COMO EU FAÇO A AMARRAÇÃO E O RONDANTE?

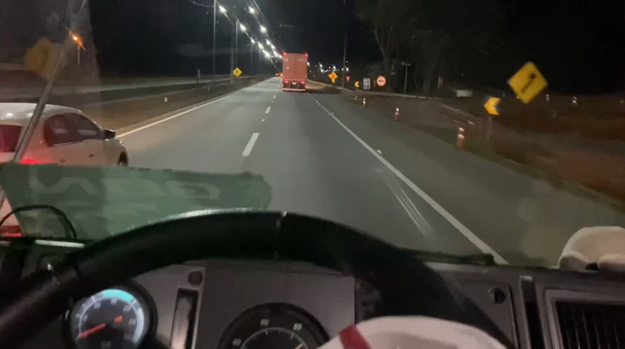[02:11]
Estamos arrochando o carro. Passando Costa Brava. Eu odeio quando tem que parar aqui no Costa Brava, porque o cara perde toda a embalinha, que é meio que uma descidinha. Aí lá na frente tem a subida. Aí se o cara passar aqui no Costa Brava, achei que vamos ficar pra trás e outra na frente.
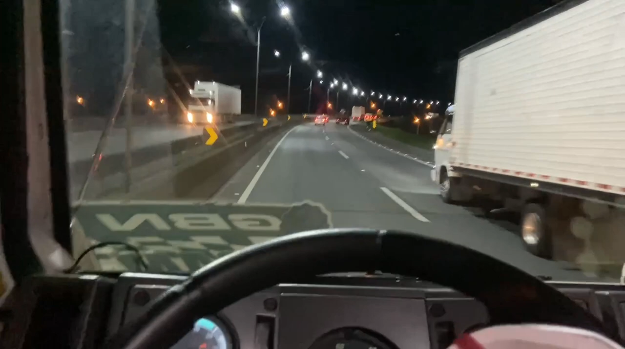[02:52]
Aí se o cara parar ali, o cara perde todo o embalinho. Era até o cara embalar e encher a turbina do Ford.
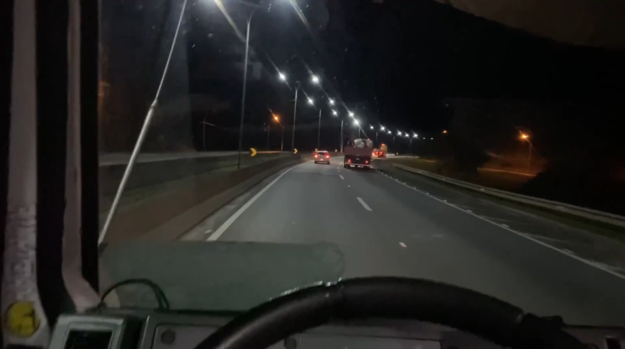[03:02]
O cara se estraga. Você tá doido. Aqui, ó. Subidinha. O cara ficou embaladão no 90 aqui. Aí agora só vai reduzir uma marchinha por aí. Que a subidinha é forte. Você tá doido.
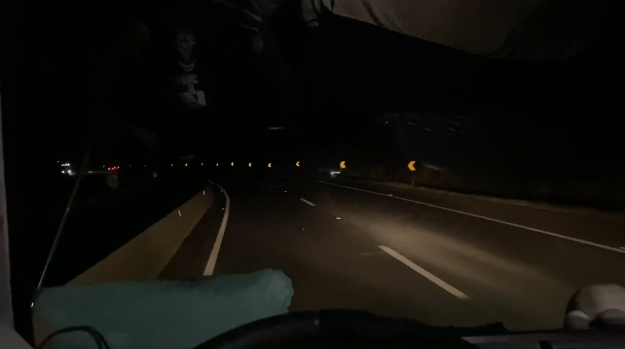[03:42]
Aí, rapaz, não vai precisar nem reduzir.
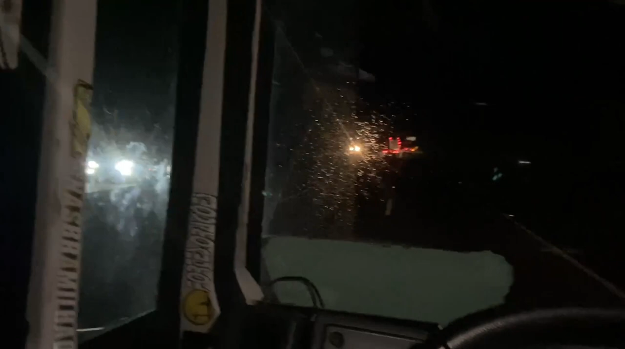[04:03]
Já. Tu é louco. Já tá garoando.